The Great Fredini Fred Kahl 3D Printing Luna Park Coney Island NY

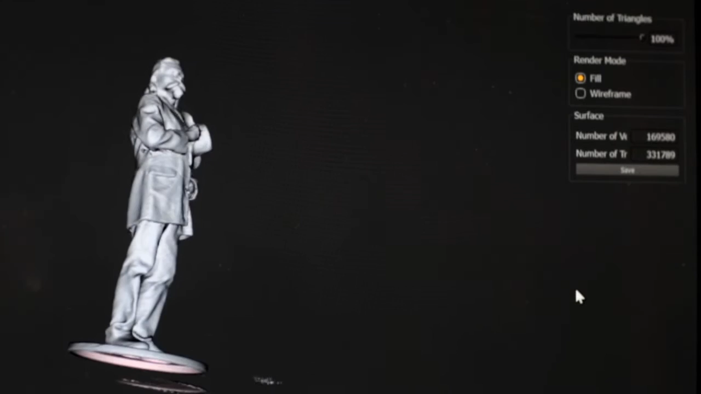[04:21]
get this great quality with these there would be a lot of efforts people have been doing these sort of armchair spins of getting